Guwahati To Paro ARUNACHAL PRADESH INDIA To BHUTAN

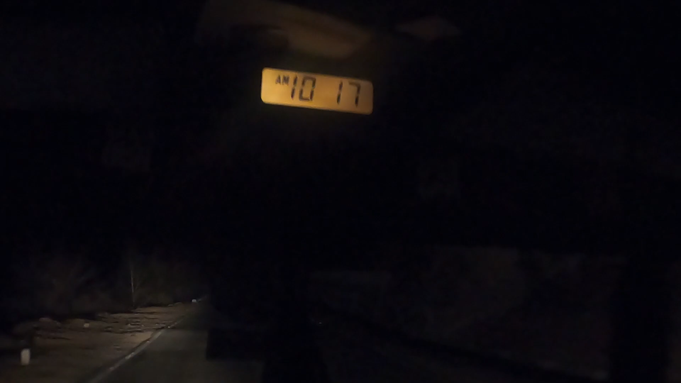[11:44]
फाइनली हम लोग पारो पहुंच गया, बट अभी अंधेरा है तो इसलिए इतना नजर नहीं आ रहा है, बट यहाँ से थोड़ा थोड़ा आपको दिखाई दे रहा है कि नहीं दे रहे पता नहीं, लाइट्स है।
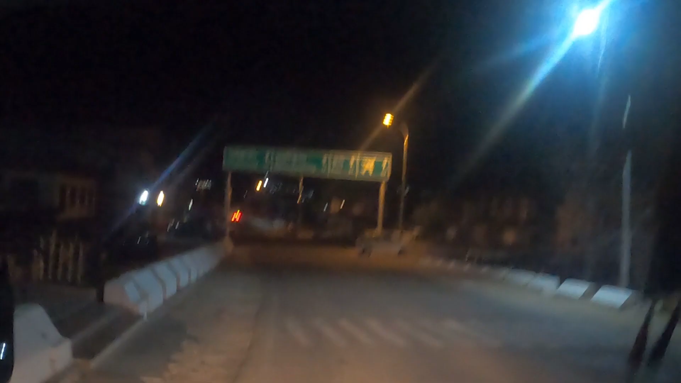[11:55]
पारो पारो इंटरनेशनल एयरपोर्ट इधर से यहाँ से सीधा ना।